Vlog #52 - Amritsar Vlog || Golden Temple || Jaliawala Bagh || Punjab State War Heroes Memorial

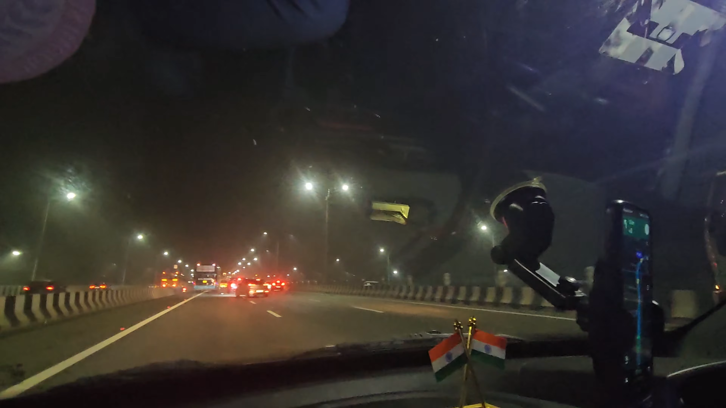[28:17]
और फिर कल वेनफे को भी बहुत ट्रैवल करना है वो भी अपने, और यहाँ पे कुछ हो गया अभी हाईवे पे, एक्सीडेंट हुआ है अभी,
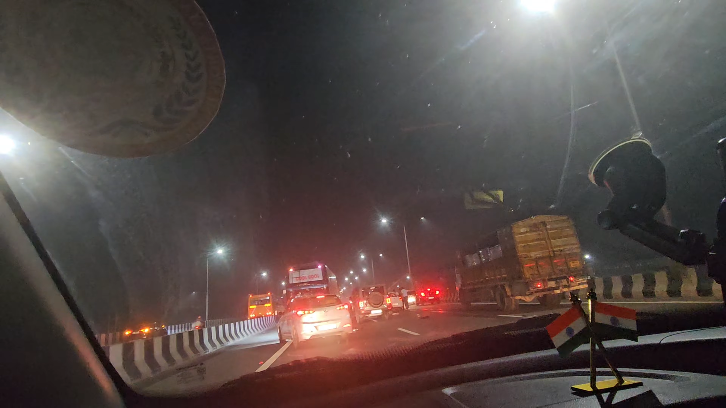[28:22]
एक्सीडेंट हुआ किसी का, स्विफ्ट का, स्विफ्ट का हुआ, स्विफ्ट का एक्सीडेंट हुआ।
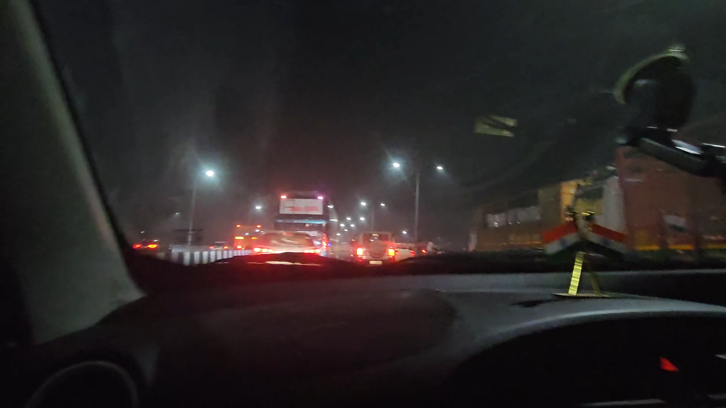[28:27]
इसमें कुछ है तो नहीं, कुछ हुआ तो नहीं है, हो गया सब। साइड रोक दे, रोक दे, रोक दे,